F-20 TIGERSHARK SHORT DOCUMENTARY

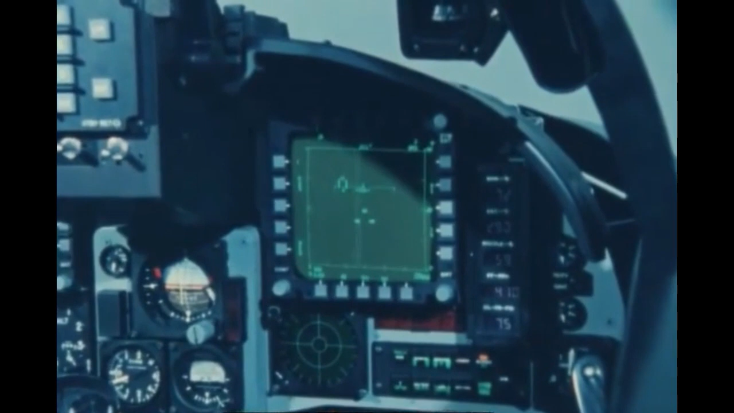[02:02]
In an air-intercept mission, for example, the Tiger Shark pilot can detect and track fighter-sized aircraft up to 48